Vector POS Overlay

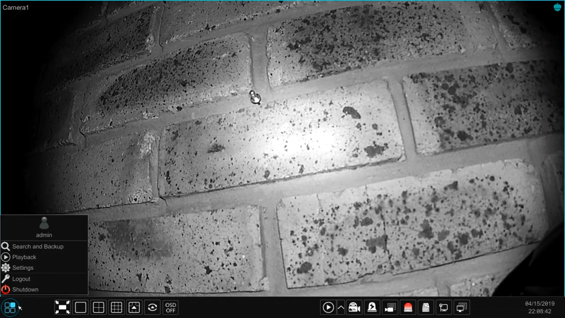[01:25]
Setup on the DVR, is pretty basic as well. Click the start button, then go to network.
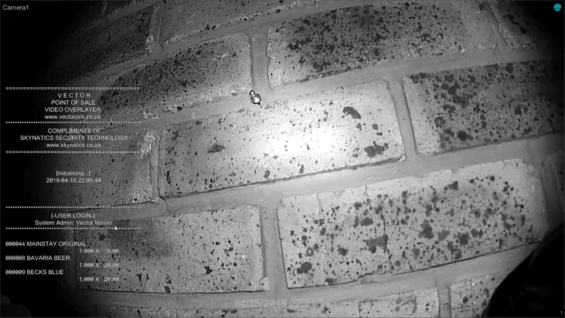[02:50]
And there we go, the products being sold are beginning to appear on the screen. It's as simple as that. Setup and working.
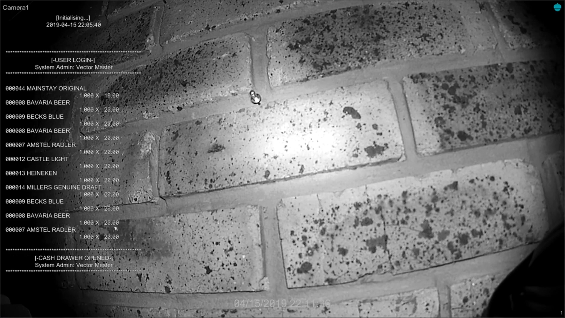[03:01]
Overlay has never been this simple and cost effective as this, and it is now accessible to you. Here is a quick demo on the point of sale and DVR, working hand, in hand.